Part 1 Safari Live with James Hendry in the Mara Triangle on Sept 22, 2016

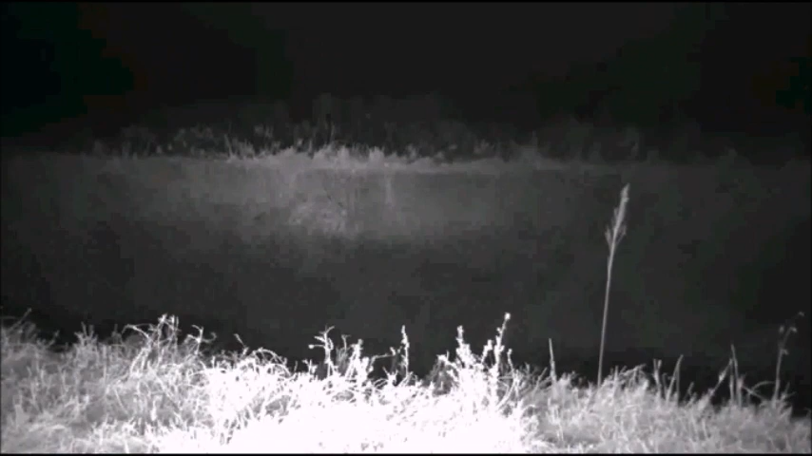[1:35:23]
but as you can see trying to get a car through there would be well trying they're moving the other side let's make a call guys we're going to go round I'm going to go right because I know there's a road that goes around that side Joseph what do you think Joseph is our scurry today everybody does the road go around this gully down there yes all right everybody while we try to decide what to do here I think they're going to go around the other side of this gully I'm not sure while we decide let's head across to Jamie she's got another nasty arachnid to show you
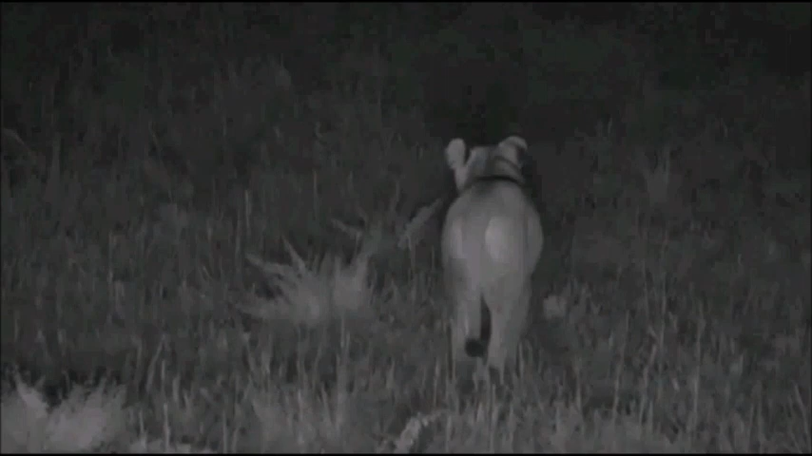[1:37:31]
it would be very helpful of course to have the thermal camera to see what they were stalking or if they're stalking they're still horsing about though you know they still keep chasing each other and having a good play oops big bump hold on everyone
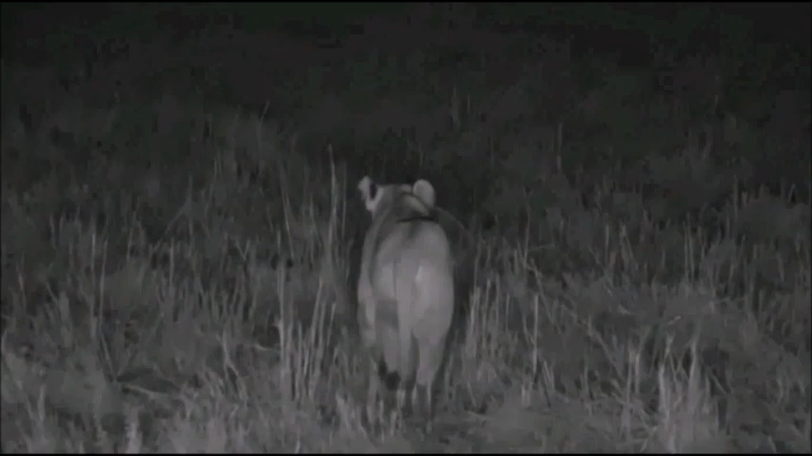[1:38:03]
just a glorious evening I'm not sure if there are any questions coming through you can still send them they will be typed out to Mrs. Wallington who will then head them to me and I shall answer questions hashtags for our live questions at Wilder.tv
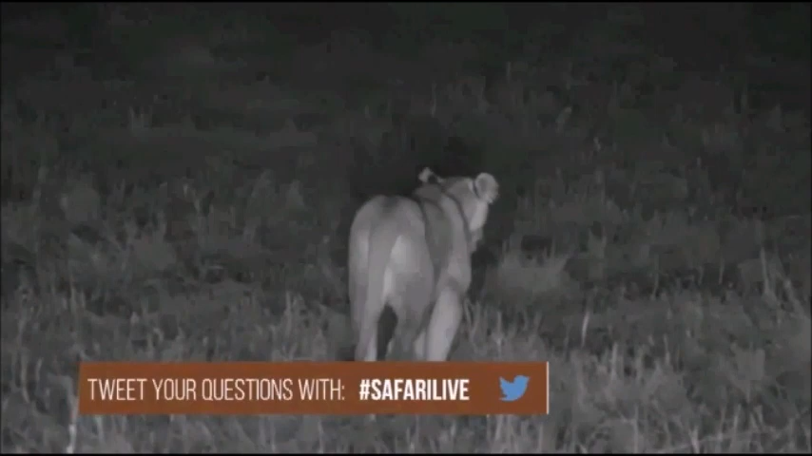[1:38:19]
we're heading north through the Mara Triangle if you have just joined us this is the Kichwatembo pride four females two two young males and they're on the hunt yesterday they killed the females a little baby zebra under the attentions of at least 40 hyenas that was tremendously exciting stuff we'll see what happens now they didn't they don't look very full you can see there as she turns very good condition
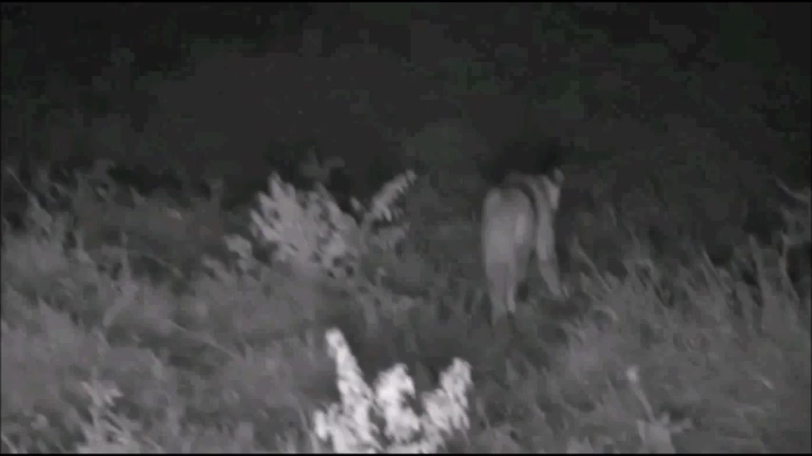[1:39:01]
saw they did the same sort of thing they had enormously fat bellies didn't seem to be vaguely interested in any kind of eating these chaps not quite the same they're on the prowl now let's see can't see anything at the moment for what they might be hunting but that's of course
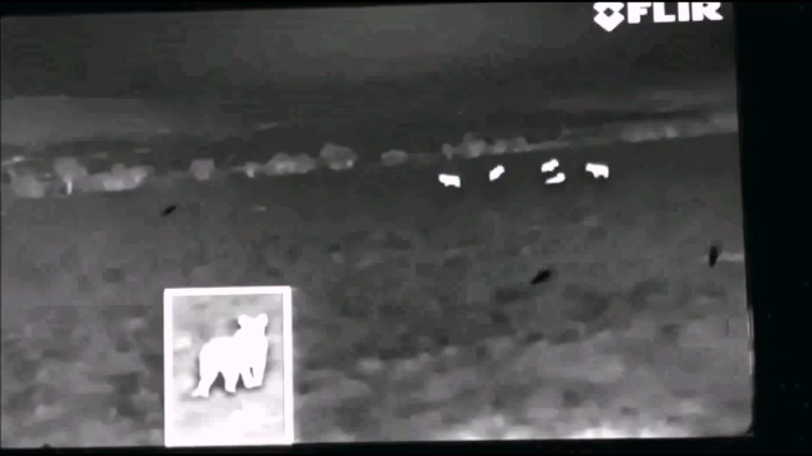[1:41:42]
now those to me look like hyena what do you think Graham
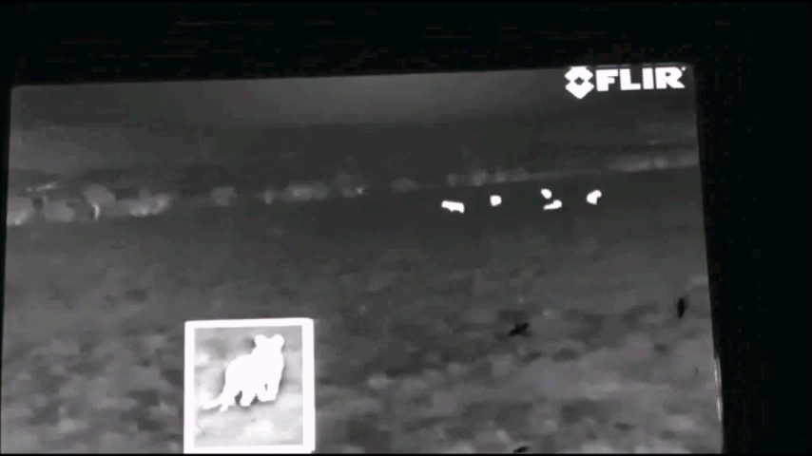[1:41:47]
do you think they're topi
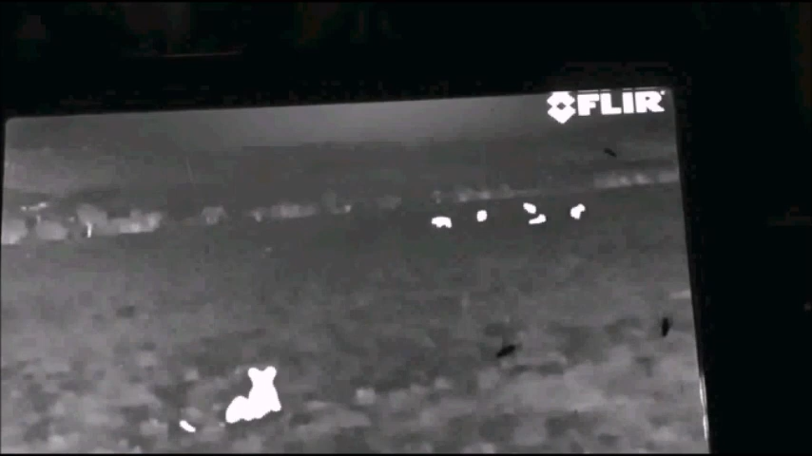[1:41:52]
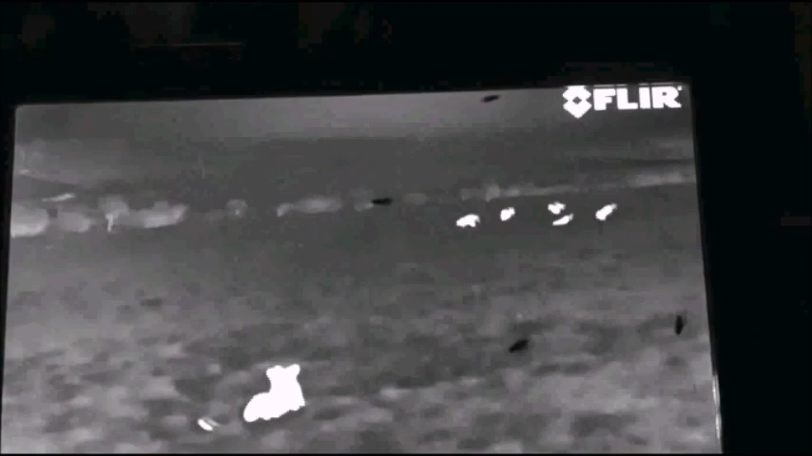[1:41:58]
Graham thinks that they're topi not the flies Graham knows those are flies
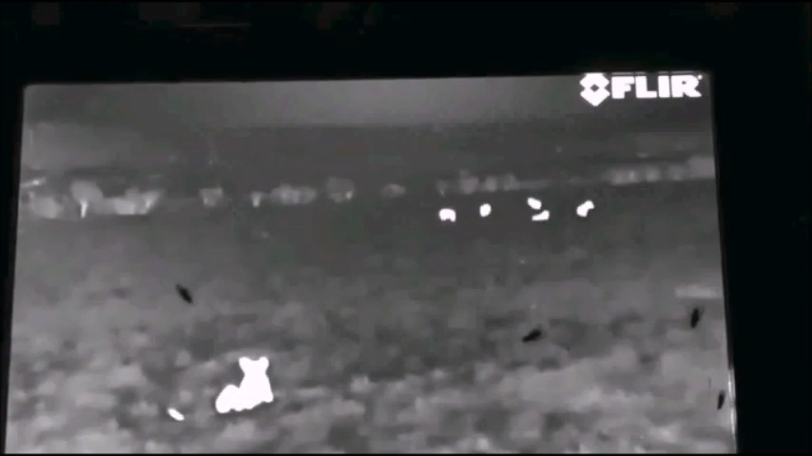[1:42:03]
we think that those animals there might be topi they do have a similar sort of shape I suppose to hyenas
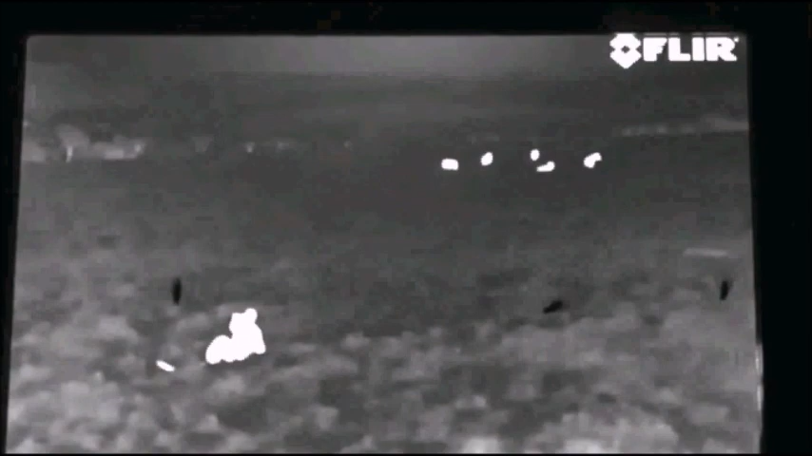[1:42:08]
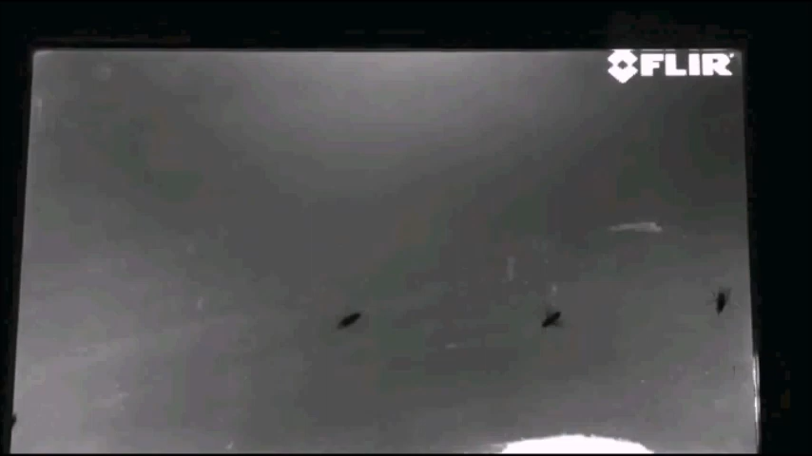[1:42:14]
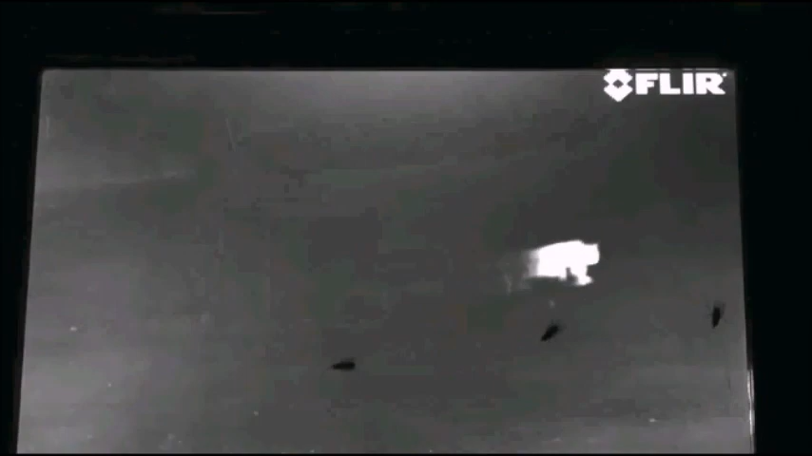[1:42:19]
there's the other lion so we've got all six now coming towards us here
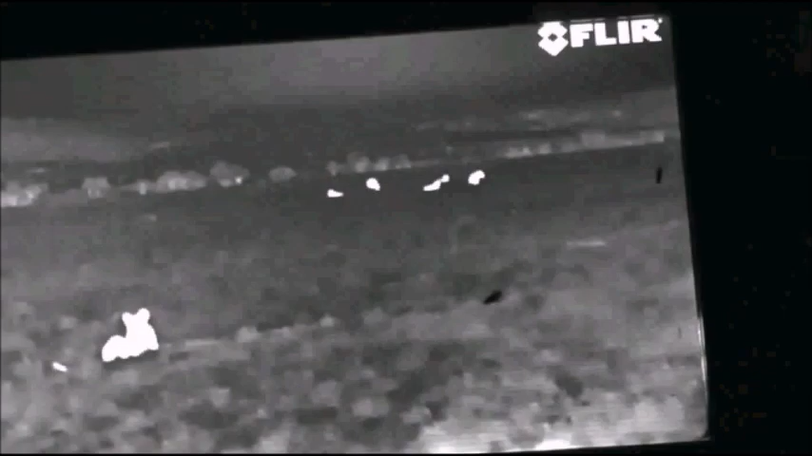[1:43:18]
now the thermal imaging camera I'm just going to tell you is showing up quite a large number of what I think well they're either they're either Topi or Hela oh quickly we've got to go across to Taylor she's got something interesting
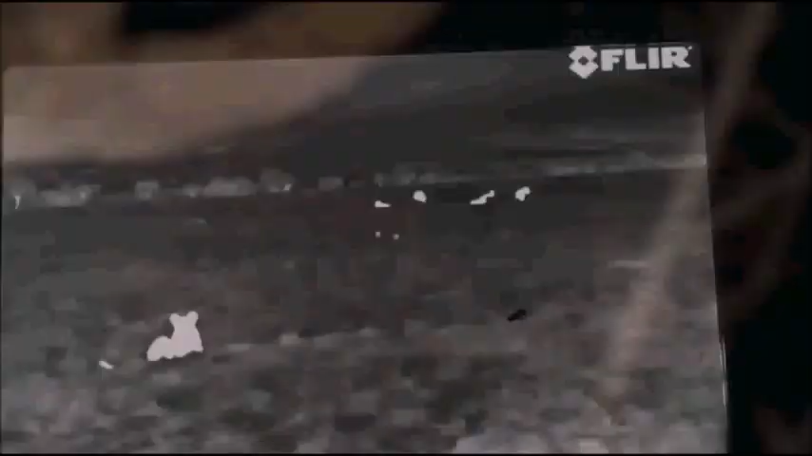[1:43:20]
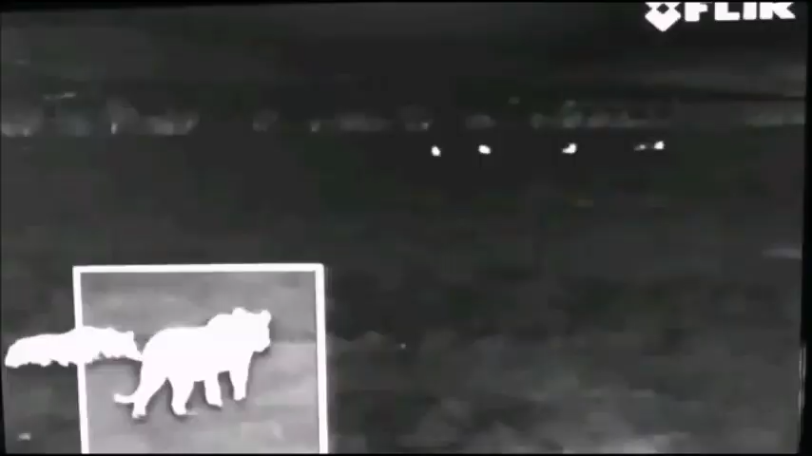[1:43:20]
in the background there that's a Topi
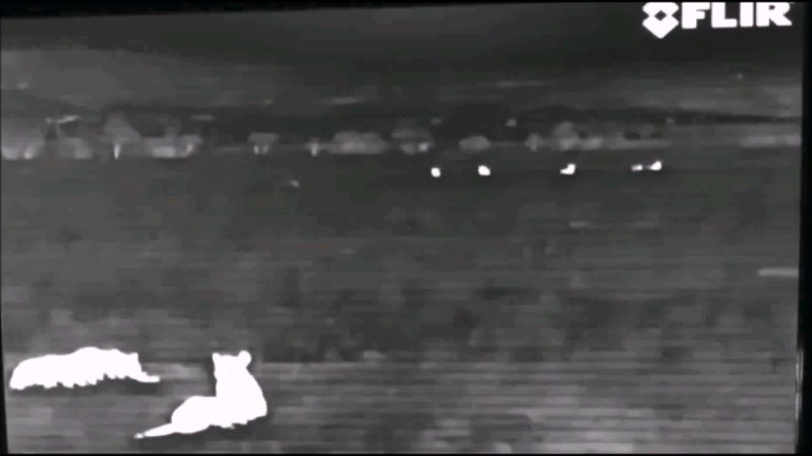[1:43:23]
well it's one two three four five Topis and in the foreground two lions one of whom we thought was going to start doing something useful this evening other than lying down and lazing about but it turns out no that isn't the case they're having a bit of a play rebonding just discussing strategy perhaps for the oncoming hunt
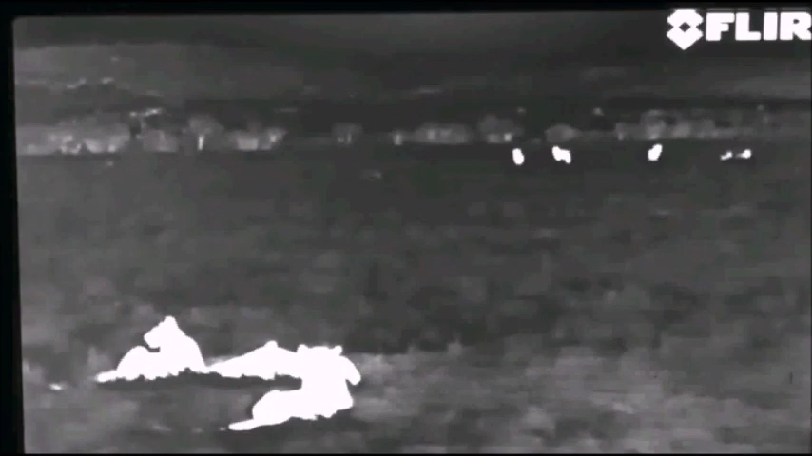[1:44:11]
imaging camera is unable to register it not so Jandre we don't know what is going on here frankly the wind let me just lick my finger and put it out this roof the wind to my mind is not too bad for the lions that seems to be coming very gently from the Topi